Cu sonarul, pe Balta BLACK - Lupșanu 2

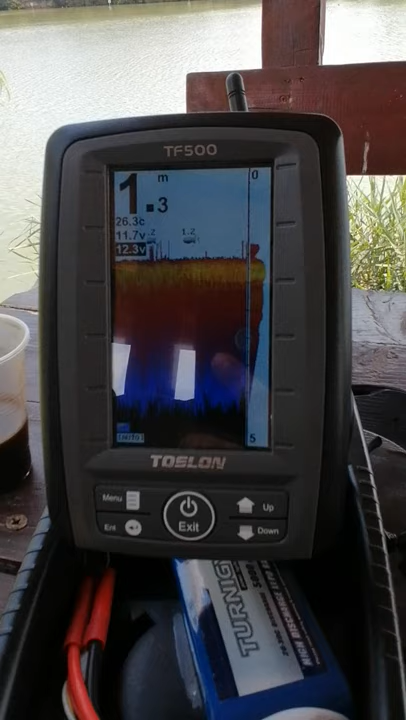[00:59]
On screen: depth 1.3 m
Deci acum ești cam pe la jumătate, gen. Nu. Ha? Ba, da. Ba, da, cam jumătate.
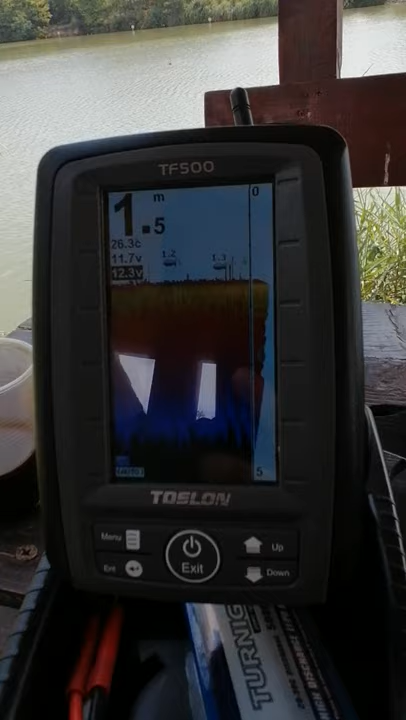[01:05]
On screen: depth 1.5 m, water 26.3°C
Peste jumătate. Da.
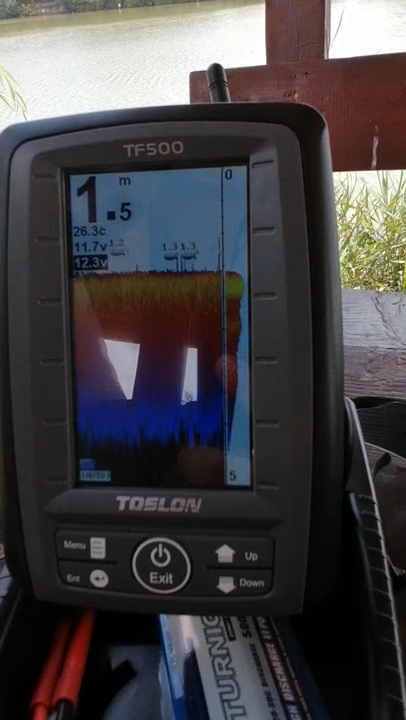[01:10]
On screen: depth 1.5 m, water 26.3°C
Azi, îți pime la fiecare peștișor, nu? Exact. Și aici îți arată la adâncimea la care sunt pești, nu? Da.
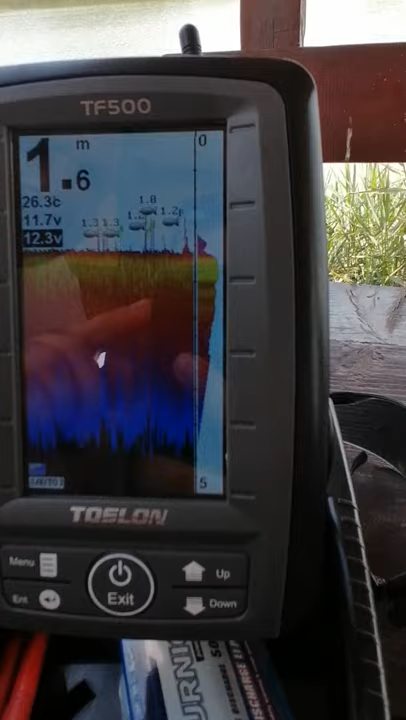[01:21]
On screen: depth 1.6 m, water 26.3°C
Aia cu 1,3 sunt pe fund. Uite unul mare. Da. Uite, chiar pe fund, aproape de fund, 1,4 metri. Babarosul la 1,2. Deci nu sunt la suprafață neapărat.
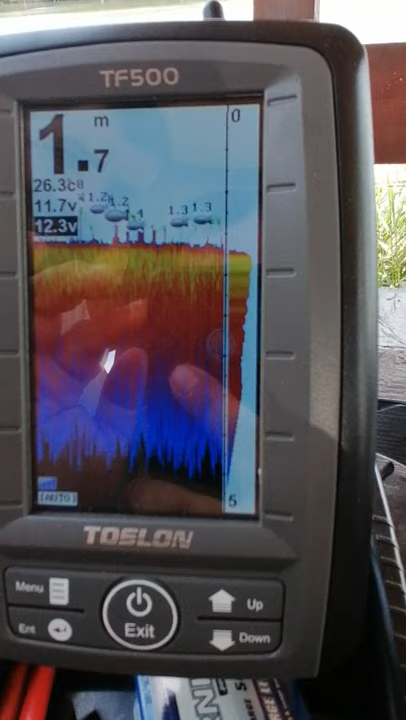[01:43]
On screen: depth 1.7 m, water 26.3°C
Deci dacă are, uite, 1,7 aici, 1,6. Pe jumătate, pe jumătate bărțiezi. Acum aici pe jumătate, ia să arătăm și barca, uite barca.
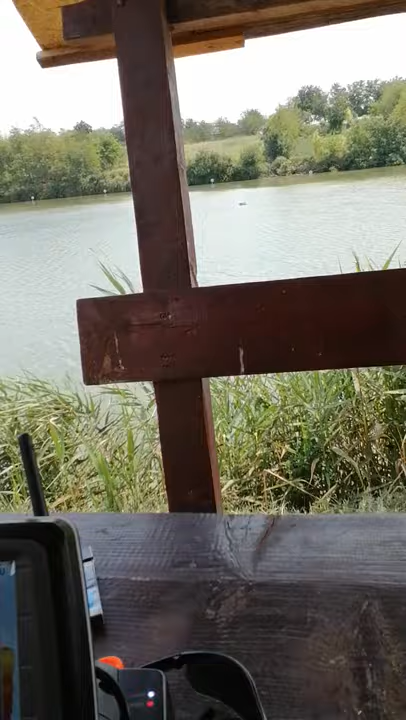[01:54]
Uite și barca. Și malul de vis-a-vis nu sunt, da? A, chiar, ia să o duci dacă poți, pe lângă mal să vedem.
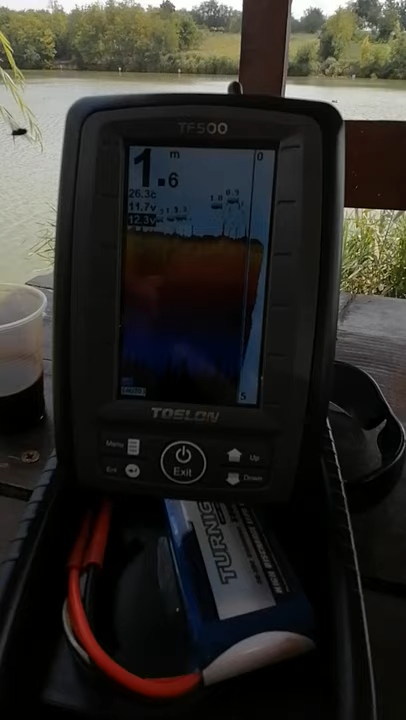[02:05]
On screen: depth 1.6 m, water 26.3°C
Uite, acum sunt toți pe jumatea bălții. Aștia uite și pe la... Sunt între apă aici.
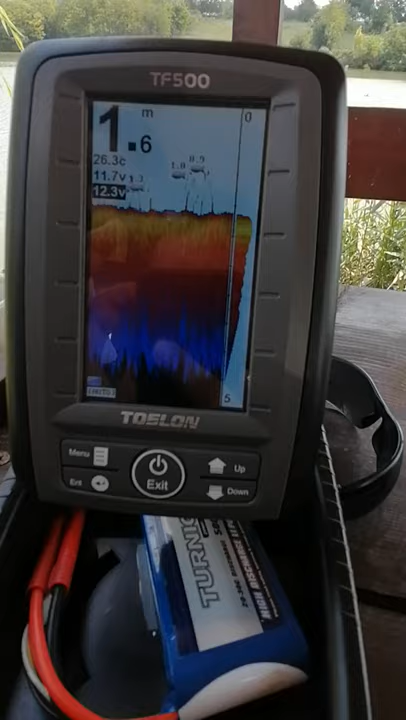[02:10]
On screen: depth 1.6 m, water 26.3°C
Ăștia s-ar putea să fie novac, mai mult ca sigur. Sau somn, probabil.
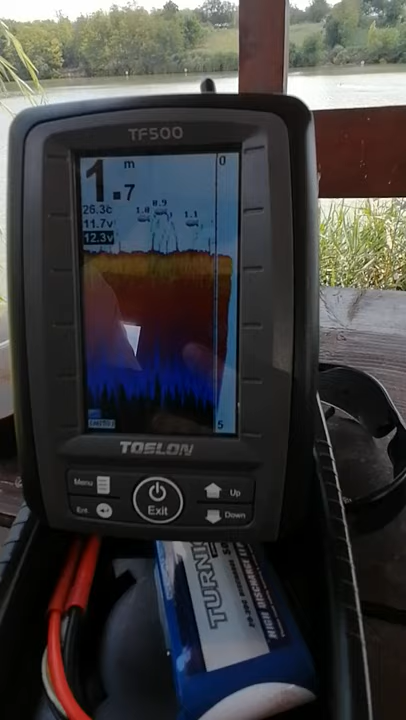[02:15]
On screen: depth 1.7 m
E somn, e mal. Ce zici, pe partea aia în mal? Uite, iarăși, aici, da. Iarăși aici, aproape. Da, știu, că i-am văzut. Nu, ce e aici, ce e aici la 1,4, 1,4, 1,3, așa, ăștia sunt ciorta, mai mult ca sigur. Da. Au până în un kil jumate. Până într-un kil jumate ea? Da.
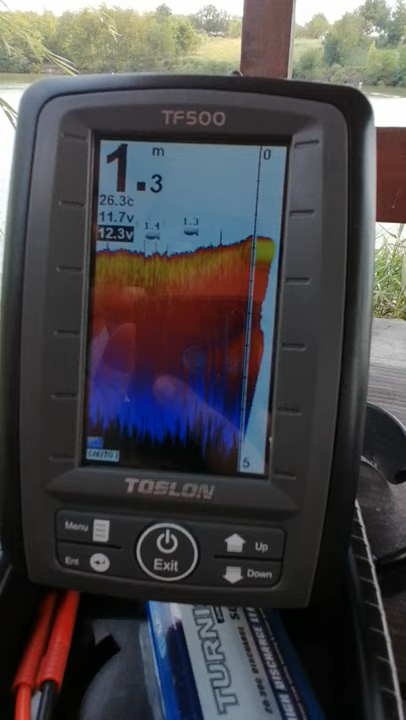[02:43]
On screen: depth 1.3 m
Cara și așa nu ți arată, nu? Nu ai setat după așa ceva. La cât ai setat? Peste kil, minimum 1 kg. A, minimum 1 kg.
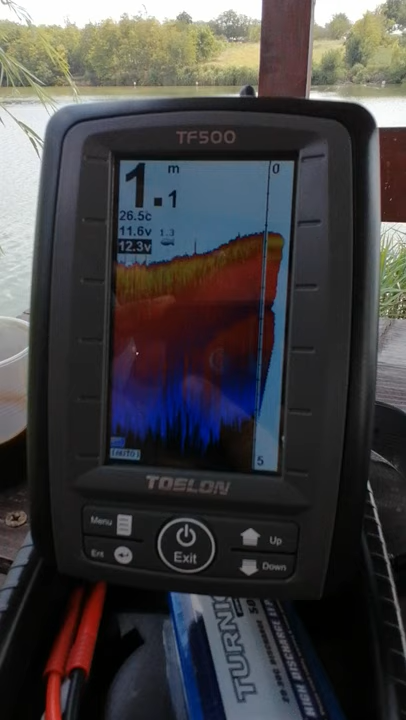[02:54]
On screen: depth 1.1 m, water 26.5°C
Uite, ăsta e mare. Da. Ia, uite.
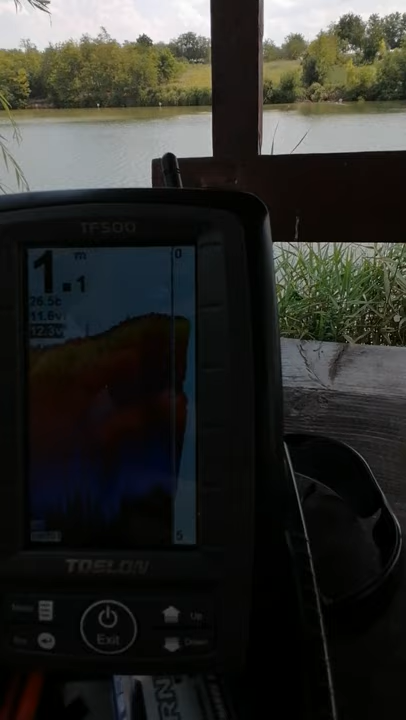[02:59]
A, deja te-ai dus într-un metru, chiar la 24, ia. Uite unde e bărcuța. Deci, uite, peștii aici nu.
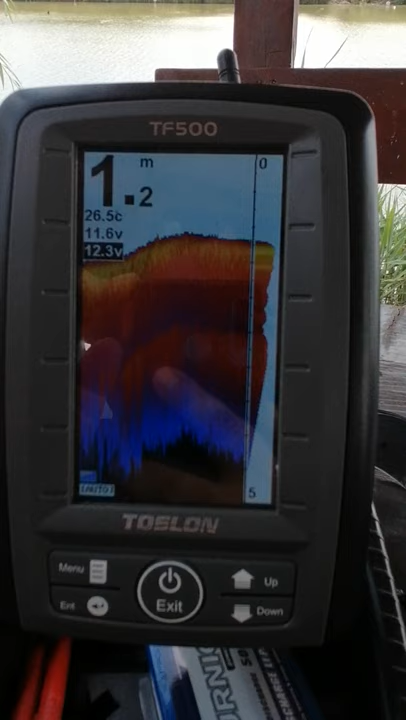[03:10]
On screen: depth 1.2 m, water 26.5°C
Nu mai sunt prezenți acum pe timp de zi. Deci majoritatea peștilor era cantonat pe jumate. Da.
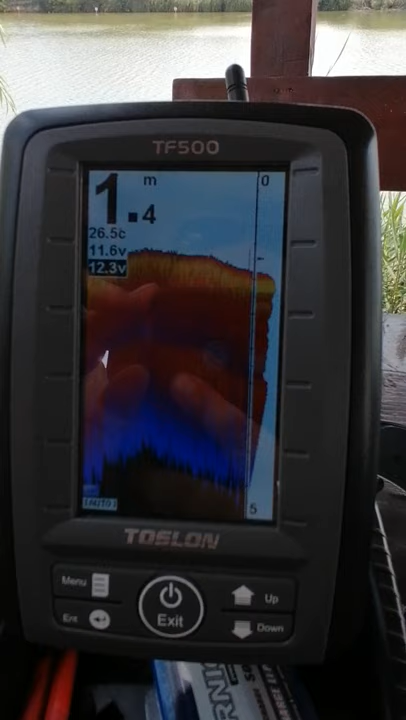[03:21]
On screen: depth 1.4 m
Apa mai adâncă. Mai adâncă, da. Acum uite, coborea. Gata. Deja când ai început să urci, gata, uite. 0,9, pac. Cum vii spre jumate, apar și pești. Nu, 6. Au fost mulți aici, uite.
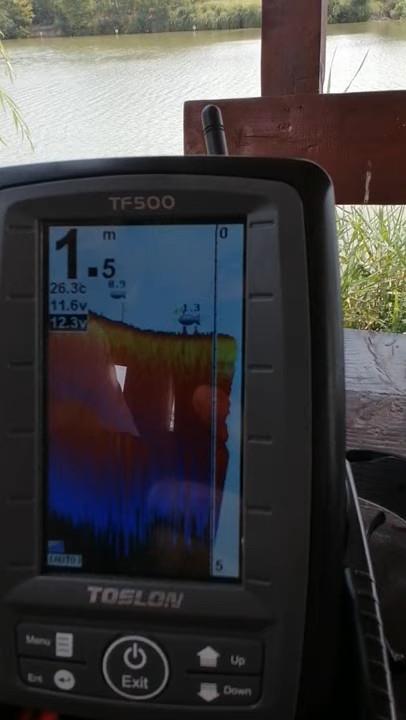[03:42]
On screen: depth 1.5 m
Ia uite, babaros. Da, uite, ăsta e mare. Da, uite, spre, de la 3 sferturi încoace. Da. Spre malul nostru.
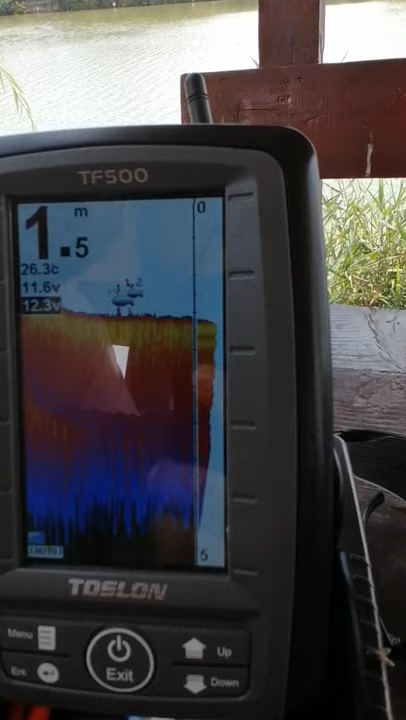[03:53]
On screen: depth 1.5 m, water 26.3°C
Cam acolo și sări toată dimineața. Uite, gata, încep să apară, uite. Acum ești pe la jumătate, gata, uite. Exact ca și la standul 24, uite, unde e bărcuța pe jumate.
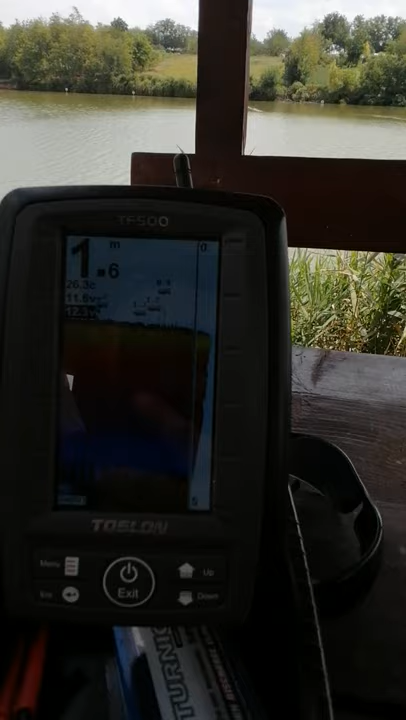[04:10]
Deja au început să apară peștișori, uite. Mai mult ca sigur novac aici la suprafața apei. 1,3 metri ăsta sigur e ciortan. Deci cei mai sus așa, uite, se și văd, uite. Sunt unii după alții, vezi? 0909141. Sunt exact în... Fix pe mijloc, toți sunt cantonați, da. Pe mijloc, la 1,6. Da. Ia uite, dar sunt.
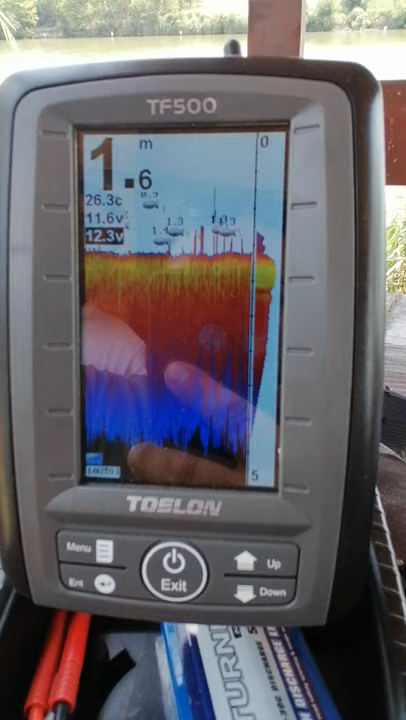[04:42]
On screen: depth 1.6 m, water 26.3°C
Sunt. Sunt o grămadă, uite. Acolo în mal nu era niciun. Da. Nu, acum fiind și cald. Vezi, frate, ce contează 30 cm, 40... Ia uite cât sunt, da, aici. Da, da, aici sunt mai mulți.
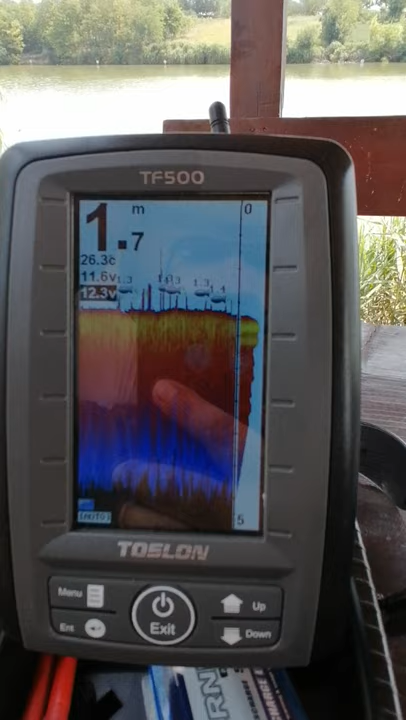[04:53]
On screen: depth 1.7 m, water 26.3°C
Ce mai uite, și mai aproape de malul nostru, uite. Deci ești mai aproape de jumătate aici. Da, da, da. Spre noi. Ia uite-i, frate, cât sunt acolo.
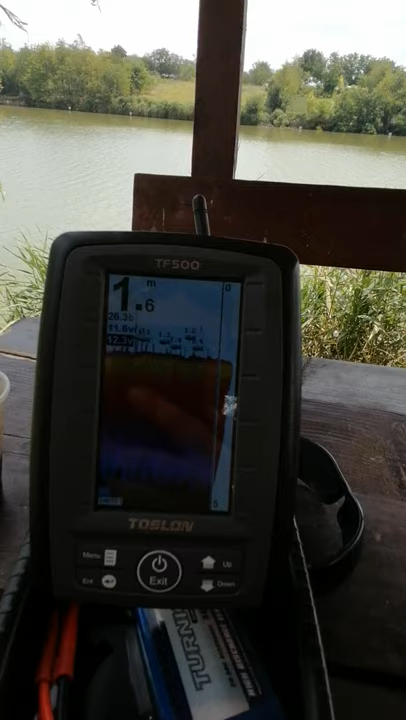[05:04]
On screen: depth 1.6 m
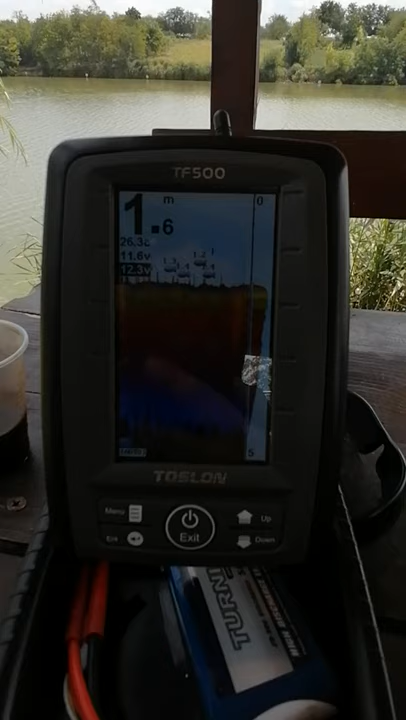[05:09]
Așa, ce-ți arată acolo, exact așa e. Și acum vii spre, și acum vii spre noi. Și acum vine spre noi, uite. Spre noi nu mai sunt. Deci toți sunt pe jumătate, uite. Pe jumătatea lacului, vezi? Uite, deja încoace spre noi. Bine, nu mai fi... Ieri după mai... viață erau și în zona asta aici, până 10 metri. Hai zis că l-ai setat la un kilogram, nu? Da, da. Probabil aici sunt cara și nu-i vede.
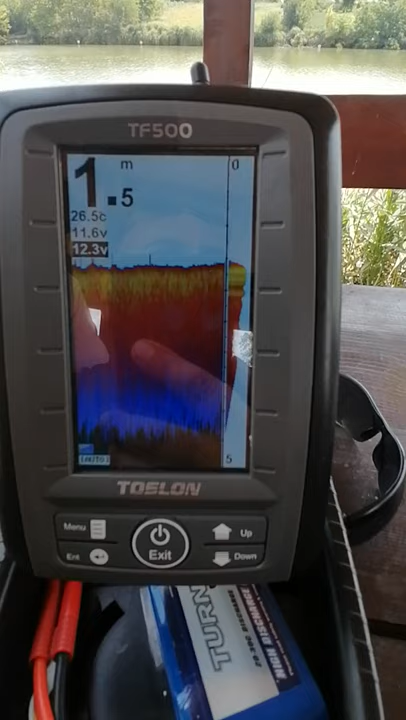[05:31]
On screen: depth 1.5 m
Sau, a, uite. Ia uite. Mai e unul.
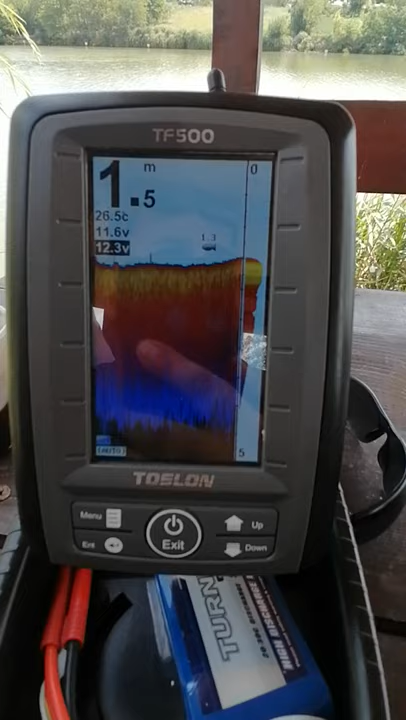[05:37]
On screen: depth 1.5 m, water 26.5°C
Dar nu sunt cum sunt acolo, cantonați.
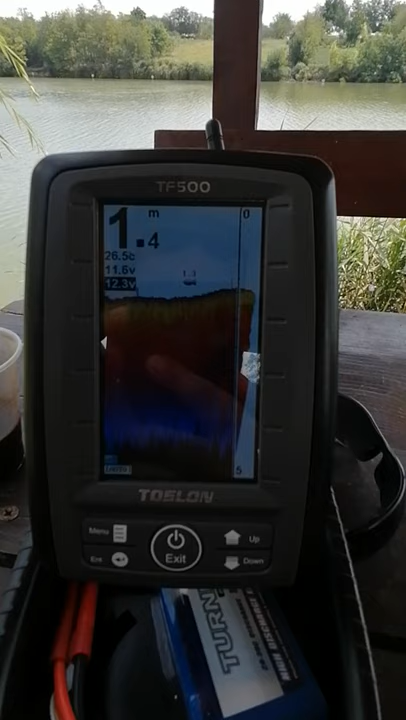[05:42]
On screen: depth 1.4 m
Uh-huh. Incredibil. Ia uite.
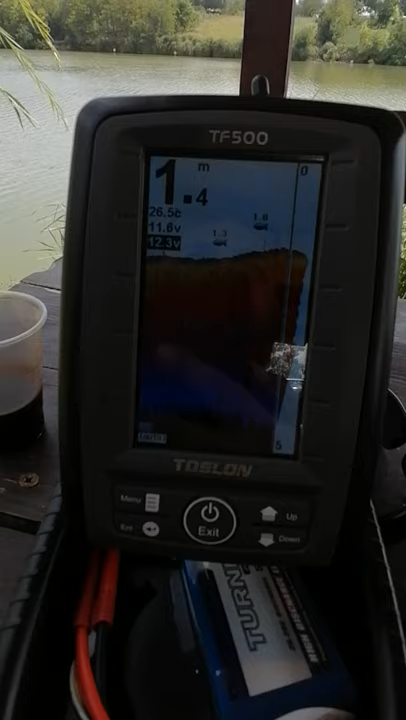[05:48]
On screen: depth 1.4 m
Deci câți erau acolo și uite aici zici că n-ai pește, frate. Uite, te duc acolo să vezi cum...